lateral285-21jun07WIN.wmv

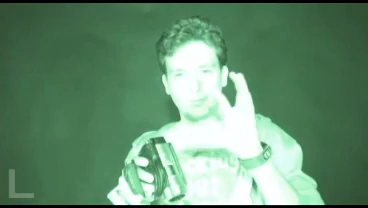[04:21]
Quieres grabar y no se ve nada Pues le das al night shot Que es eso de que se ve verde Ya puedes distinguir algo así como la bruja de Blair Así que se vea verde Bueno,